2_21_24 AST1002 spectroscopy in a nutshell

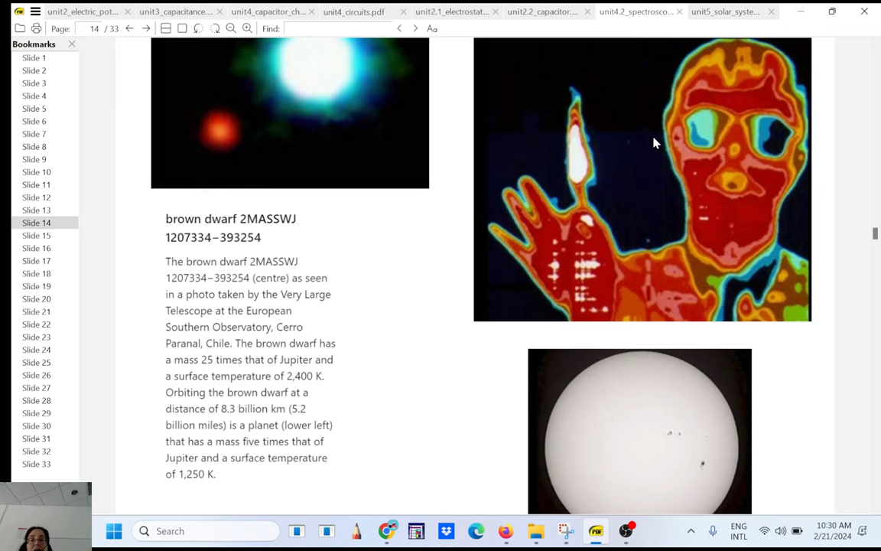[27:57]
Nothing to be afraid of. So I told you here, so this guy here has a match, I think, in his hand. And you can see that, of course, the temperature will be higher. So when you collect the infrared, the wavelength for this infrared here will be smaller than the wavelength here. So here it's not hot because he's wearing sunglasses. Okay, so you can use that technology to detect infection, for example, on the human body.
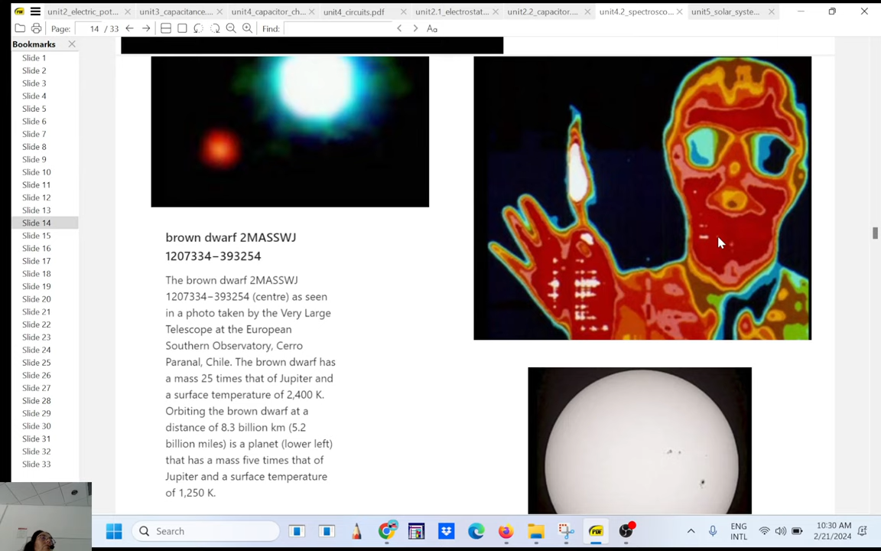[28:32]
You can use that technology also to look at a house when it's winter to see where the heat is leaking out. Okay. So here is another example.